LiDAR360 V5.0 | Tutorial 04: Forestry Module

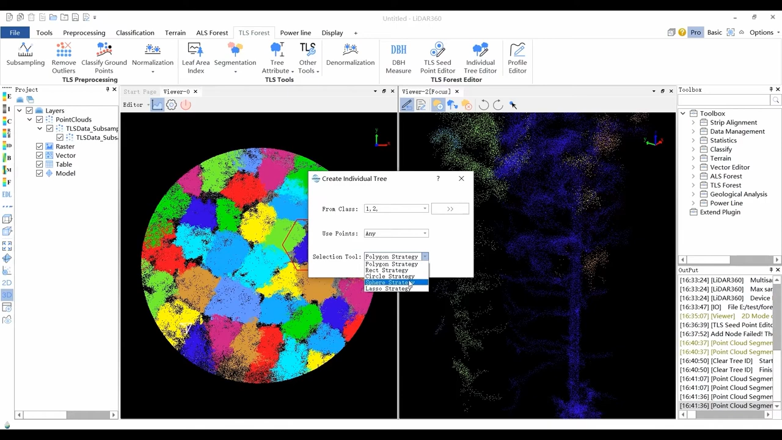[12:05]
In the drop-down menu, all the classes are selected by default, and then select the selection tool in the toolbar. The polygon selection tool is selected by default. Start to draw the selection area in the profile window by clicking the mouse and ending the drawing by double-clicking the mouse.
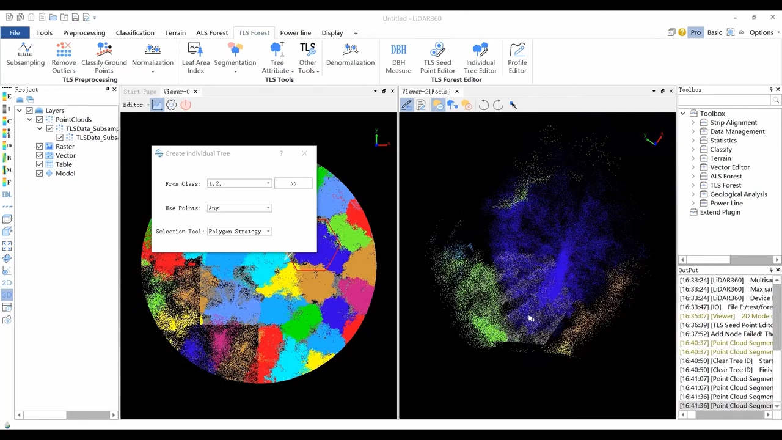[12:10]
The color of the points selected will be changed at this moment. The new tree is created successfully. Click the Merge Tree button and then pick the tree in the profile window. If the picked tree ID is not 0, its ID will be recorded,
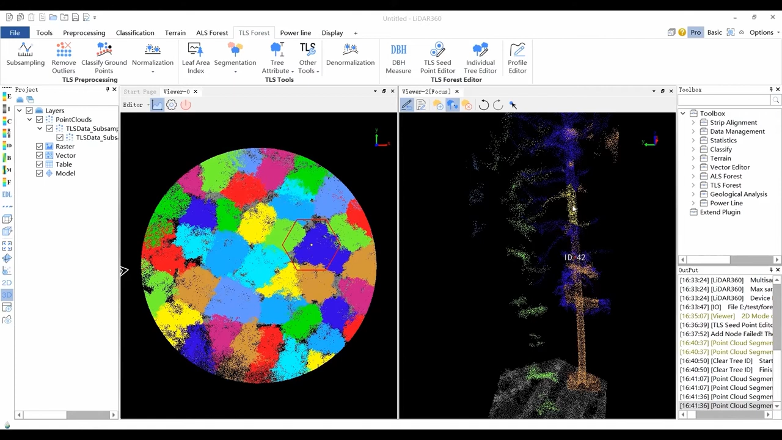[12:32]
and then pick another tree in the profile window. This newly picked tree will be merged to the tree, which is recorded in the first step. The color of the merged tree will be the same as the first tree picked. Users can right-click in the picking. Users can click the Delete Tree button to delete an individual tree. If a tree is deleted accidentally, users can click the Undo button to undo the last option.
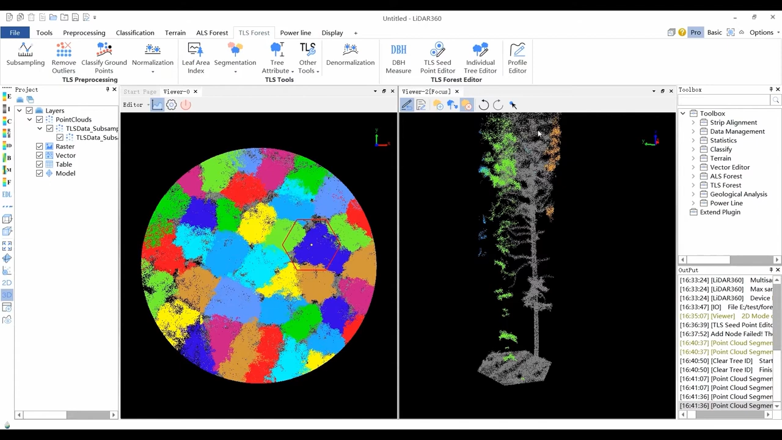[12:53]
The maximum times of undoing is 20. Any operation before the last 20 steps cannot be undone.
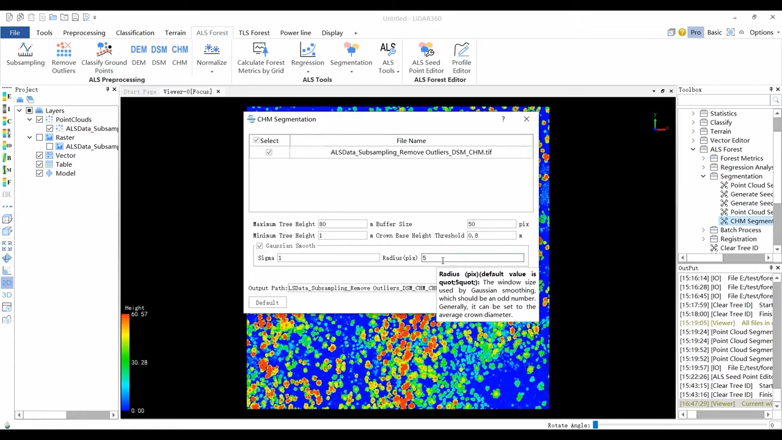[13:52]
A reasonable base height value can help to improve the accuracy of the boundary and area of the crown. Gaussian smooth option control. Whether to perform Gaussian smoothing, sigma is the Gaussian smoothing factor. The greater the value is, the smoother the results are. Radius is the window size used by Gaussian smoothing, which should be an odd number. Point cloud segmentation can directly segment LiDAR point cloud, which can reduce the influence of under-canopy information losses. In the canopy height and segmentation method, individual tree information, including tree location, tree height, crown diameter, crown area,
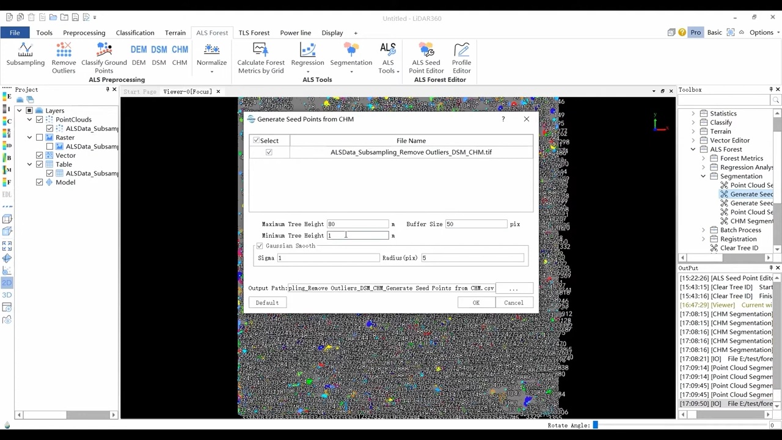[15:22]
The CHM option aims to generate individual tree seed points from CHM, so they can be used for point cloud segmentation based on seeds. The parameter settings are similar to the CHM segmentation. Maximum and minimum tree height defines the threshold of maximum and minimum tree height in the study area. Gaussian smooth can be selected to control whether to perform Gaussian smoothing.
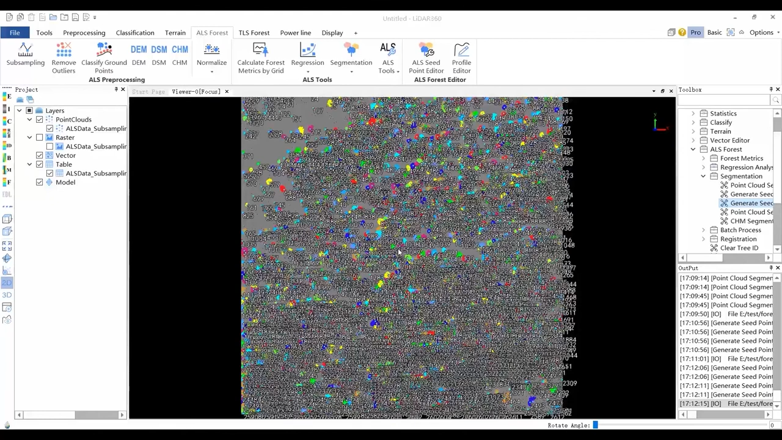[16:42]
After the point cloud being segmented, the tree ID information is stored in the LiData file. If the segmented point cloud data needs to be segmented again, users need to clear the tree ID first. Open the point cloud segmentation from seed points tool.
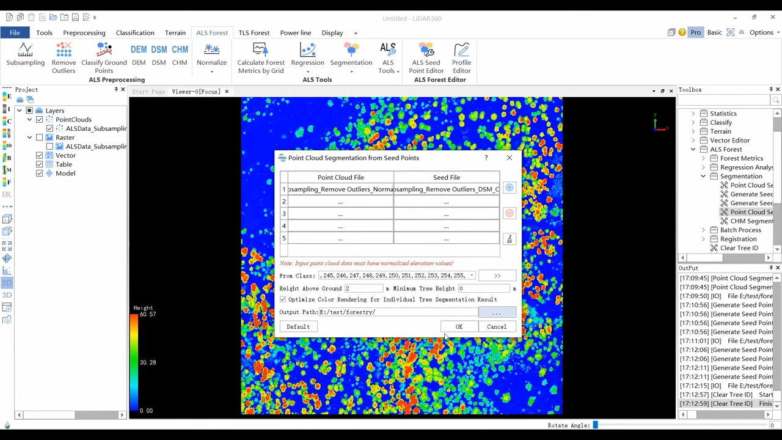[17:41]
The optimized color rendering for individual tree segmentation result option can greatly solve the problem of rendering the same color to the trees next to each other. After the point cloud being segmented, the tree ID information is stored in the LiData file.
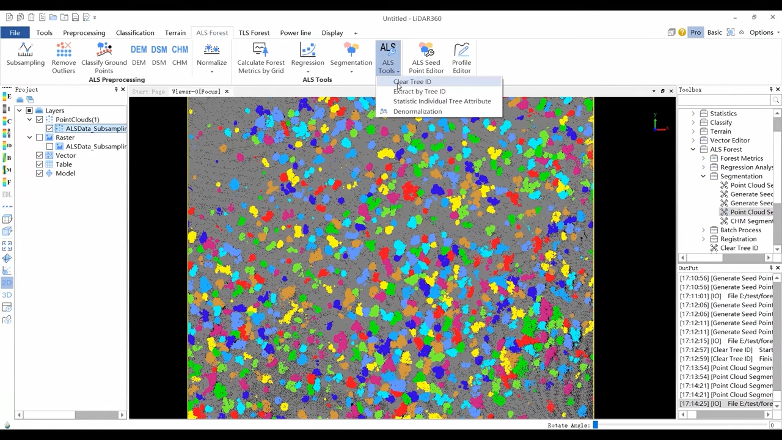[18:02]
If the segmented point cloud data needs to be segmented again, users need to clear the tree ID first. The ALS Seed Point Editor tool can be used for checking the ALS individual tree segmentation results. Editing seed points and segmenting point cloud data based on the edited seed points. Select the data to be edited. Click OK and then other functions on the ALS editor toolbar will be available. Use the Add Seed Points tool to add seed points manually and under segmented areas. Users may be prompted to select the peak or the point close to the peak of a tree as the seed point.
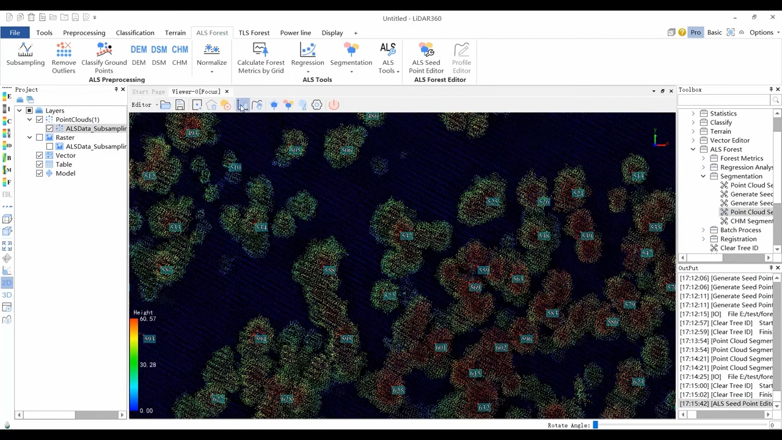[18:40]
When the ALS Point Editor toolbar is open, the point cloud window will change to 2D display mode. The profile tool can show if the seed points are accurate in 3D.
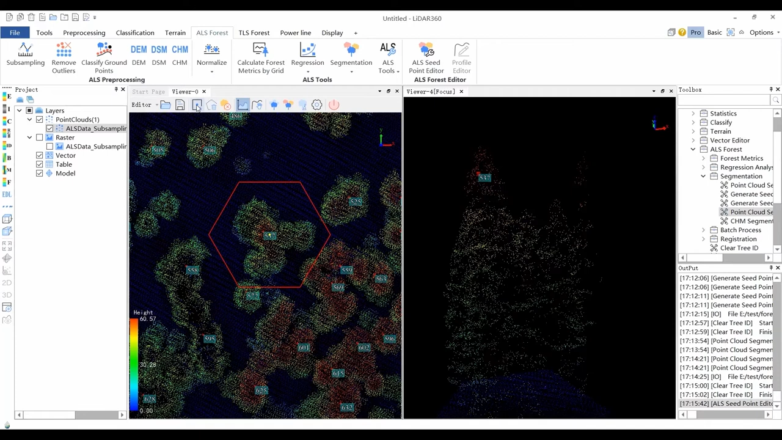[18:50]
Click the Profile Tool button and a new window will be created. Click the mouse left button to select a polygon and all points within the polygon will be displayed in the new window in 3D.
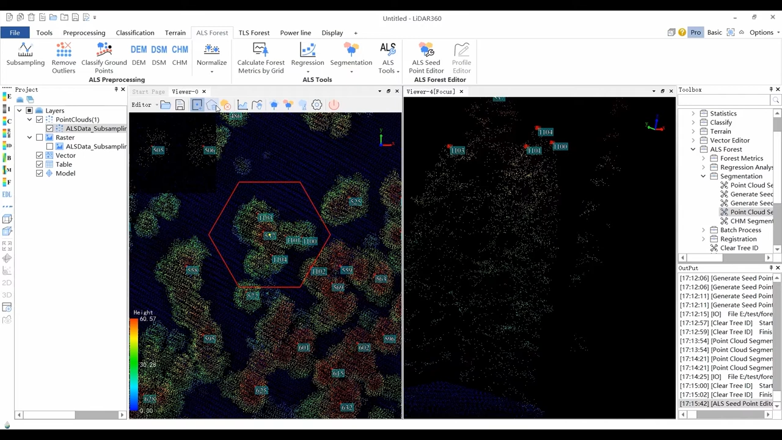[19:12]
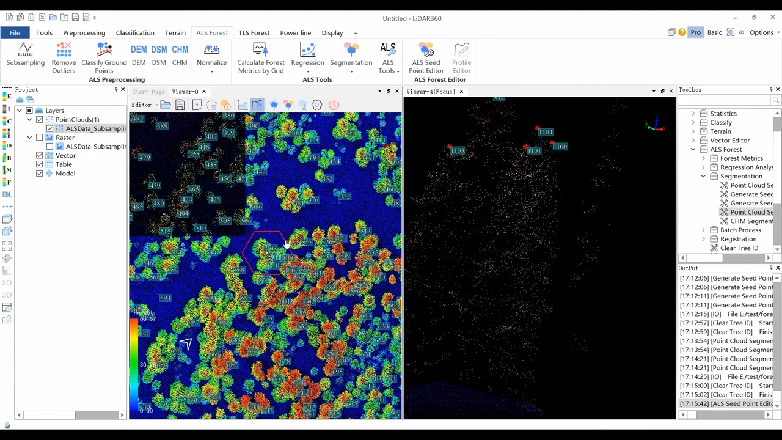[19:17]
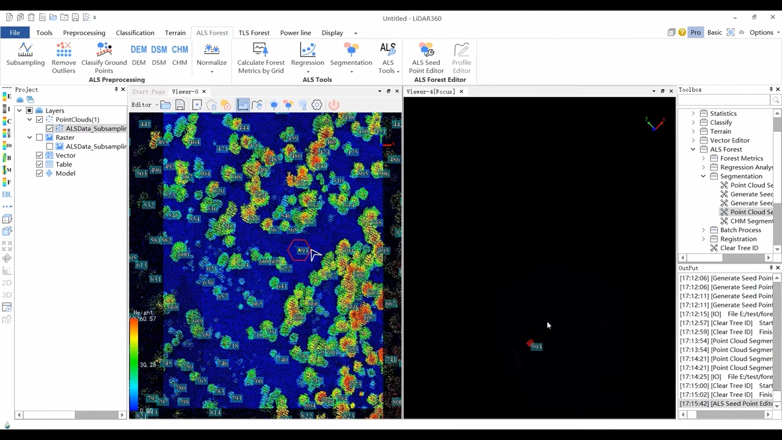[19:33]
Use the Delete Selected Seed Points tool to delete seed points in the areas that are over-segmented. Incorrect seed points can be selected and deleted.
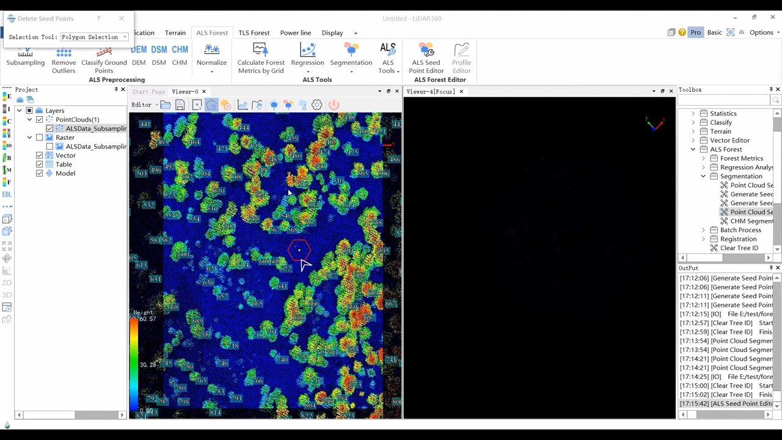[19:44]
Perform point cloud segmentation based on seed. Again, by using the edited seed points file, the parameter settings are the same as before.
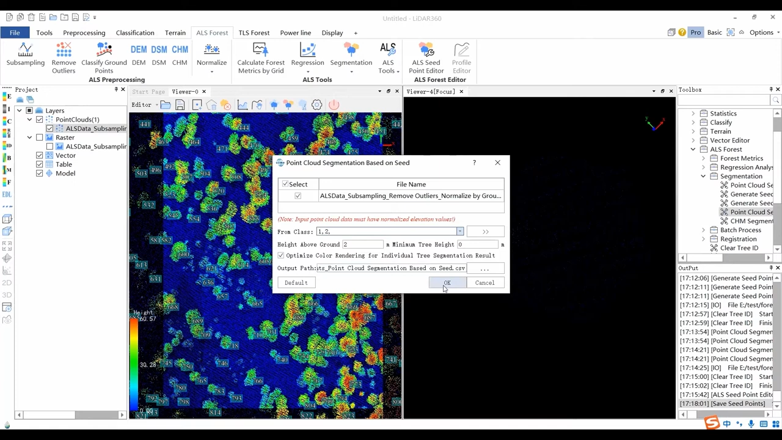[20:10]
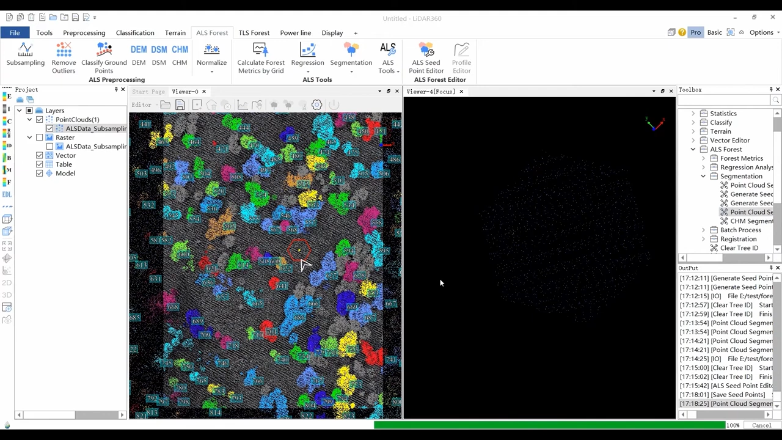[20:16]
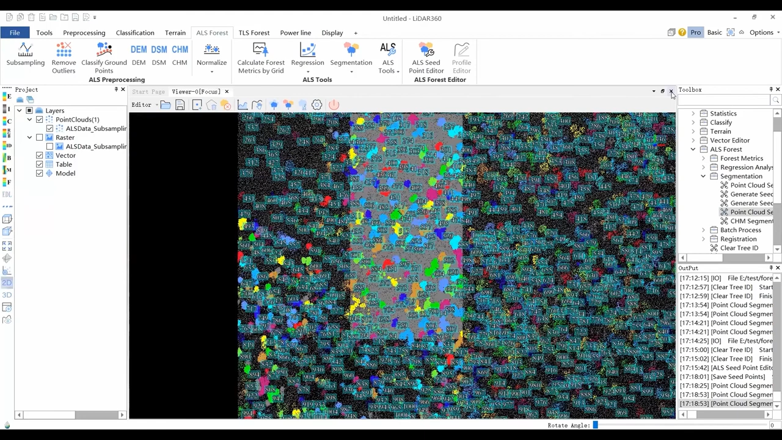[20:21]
After point cloud segmentation, properties like tree height and crown can be obtained. Filter trees tool can be used to view, hide, delete,